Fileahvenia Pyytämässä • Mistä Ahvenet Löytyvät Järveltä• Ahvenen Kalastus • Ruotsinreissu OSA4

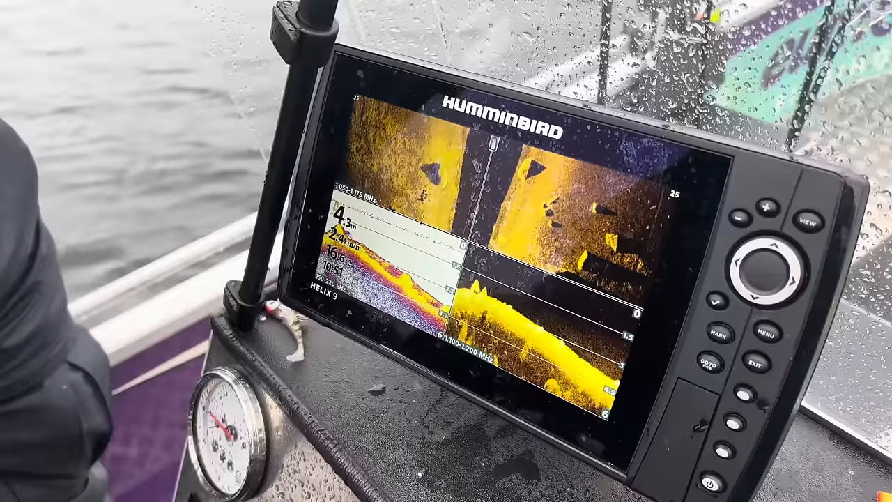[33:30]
On screen: depth 4.3 m
Pohja. Tässäkin on aika matalaa ja kivikkoista. Tossa näkyy ihan selvään kaloja on tossa.
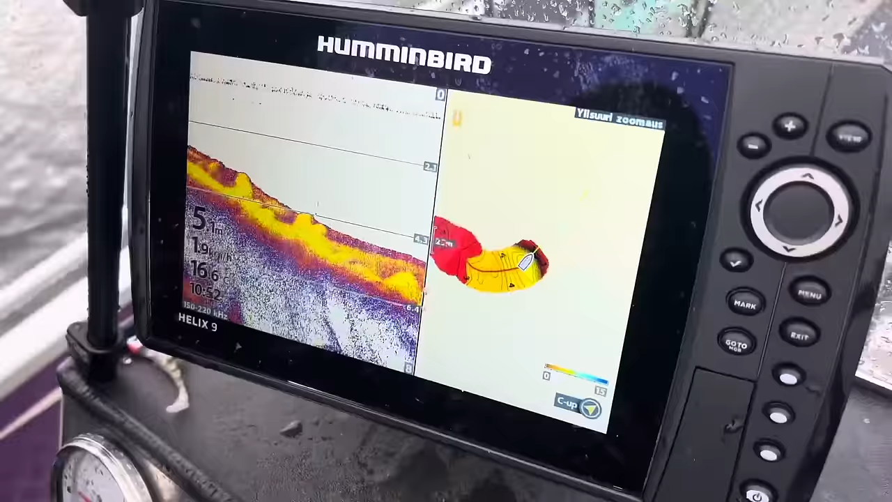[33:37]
On screen: depth 5.1 m
Elikkä livesärtätään tätä pohjan muotoa koko ajan. Me nähdään, missä nämä penkat menee.
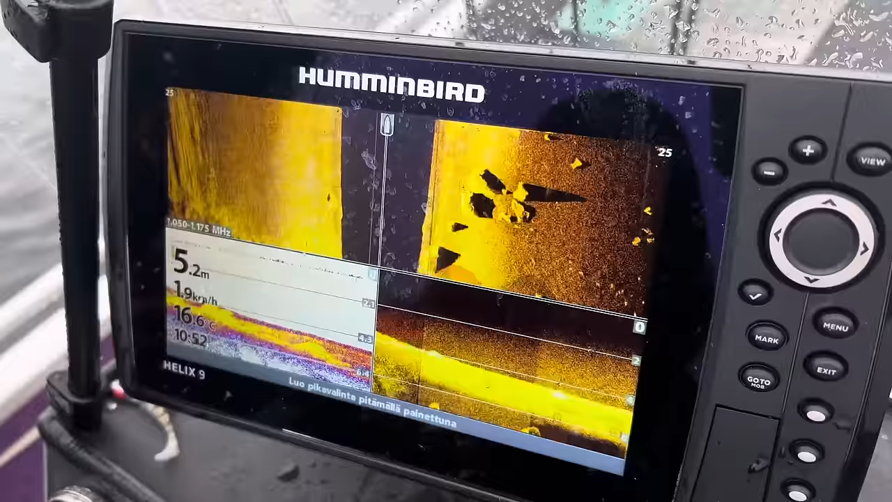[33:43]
On screen: depth 5.2 m, water 16.6°C, speed 1.9 km/h
Niin tossa on kyllä kala. Mennään taas takaisin tuohon vähän
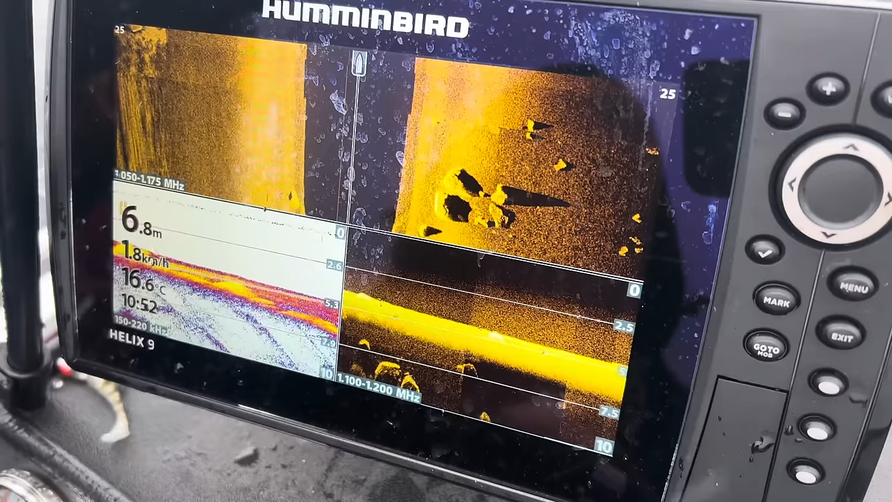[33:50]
On screen: depth 6.8 m, water 16.6°C, speed 1.8 km/h
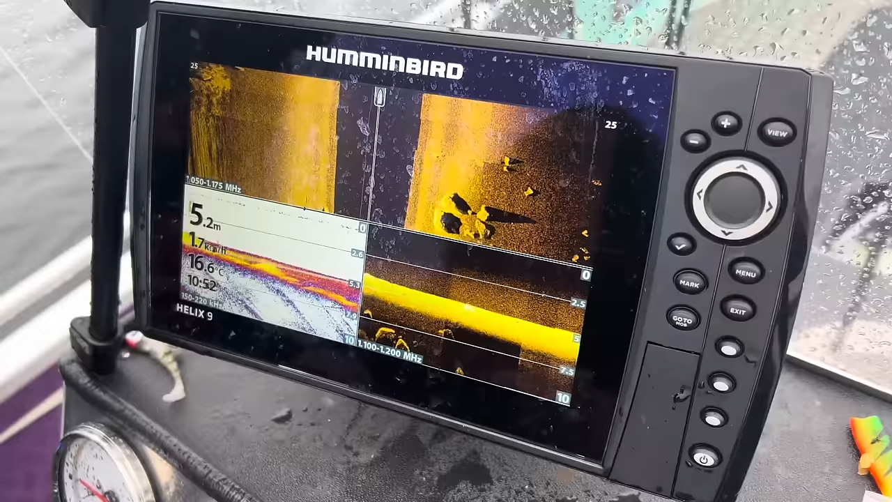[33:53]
On screen: depth 5.2 m, water 16.6°C
matalaan. Niin katsotaan, kuinka laaja tuo matalikko. Tämä on meille ihan uusi, täysin tuntematon järvi, ettei ole ikinä ennen täällä käyty.
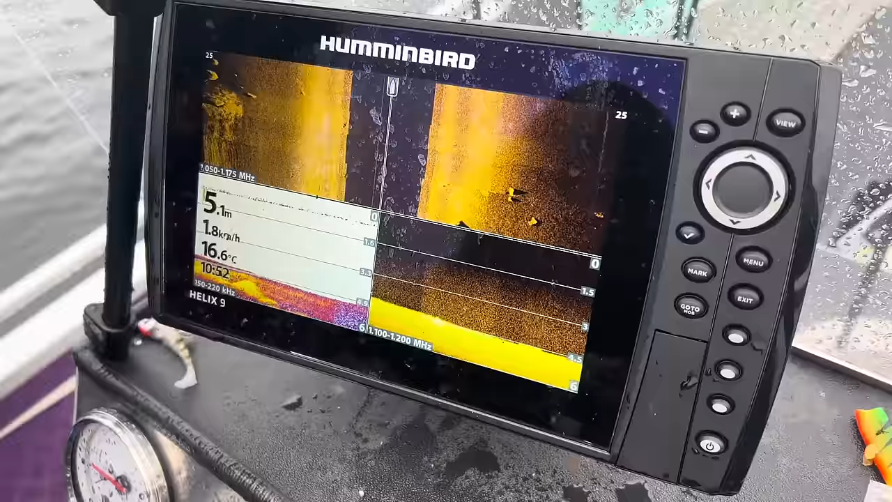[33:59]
On screen: depth 5.1 m, water 16.6°C, speed 1.8 km/h
Niin sillä on helppo tehdä tätä pohjan muotoa ja hakee niinku kalaa. Ja